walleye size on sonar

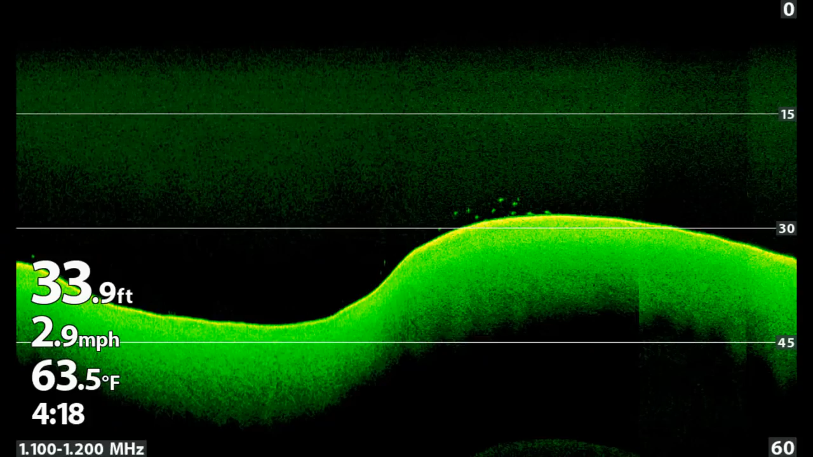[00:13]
On screen: depth 33.9 ft, water 63.5°F, speed 2.9 mph
I had my hummingbird helix running at the same time using the down imaging and that shows the fish very well also.
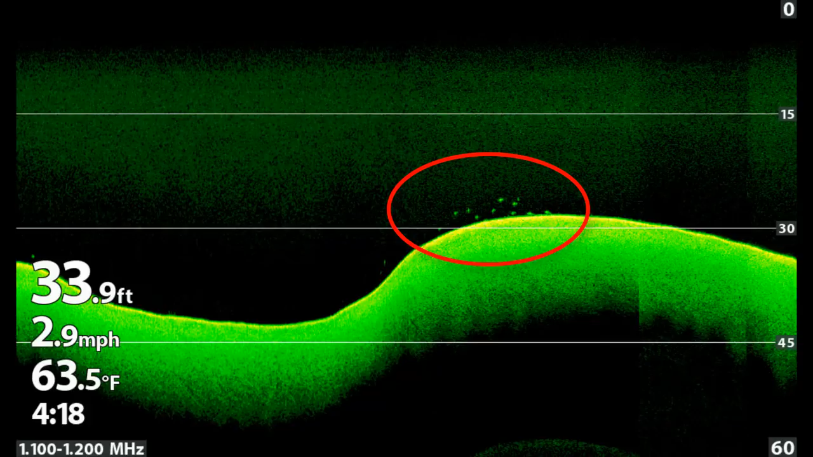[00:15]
On screen: depth 33.9 ft, water 63.5°F, speed 2.9 mph
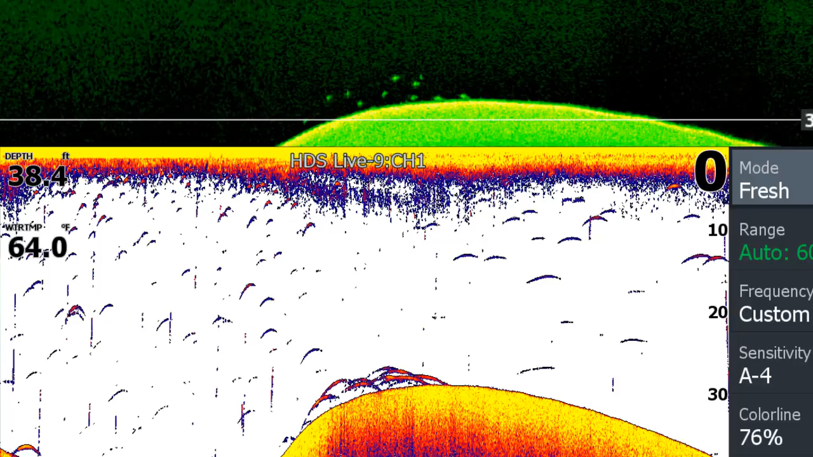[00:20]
On screen: depth 38.4 ft, water 64.0°F
Down imaging shows fish as dots instead of arches, so they separate better because the arches overlap and clutter up the screen. This is what they looked like when I was moving slowly with my lawrence.